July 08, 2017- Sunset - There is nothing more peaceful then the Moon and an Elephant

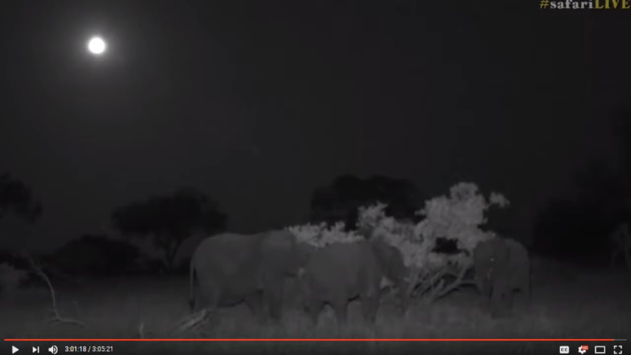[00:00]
but we definitely managed to get the moon and the elephants how beautiful is that now we're infrared at the moment so we're sitting in complete darkness and I'm not going to say too much I actually just want you to sit and listen to the sounds that I'm hearing right now